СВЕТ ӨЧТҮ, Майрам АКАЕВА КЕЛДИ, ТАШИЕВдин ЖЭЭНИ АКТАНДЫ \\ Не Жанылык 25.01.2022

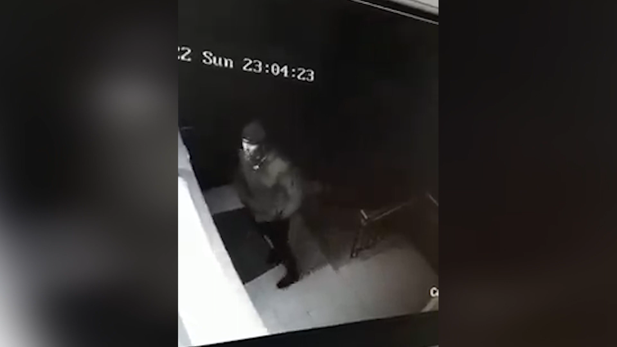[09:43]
Сейчас вот сюда посмотришь. Да. Сейчас вон там видишь. И вот и это тоже парень, да.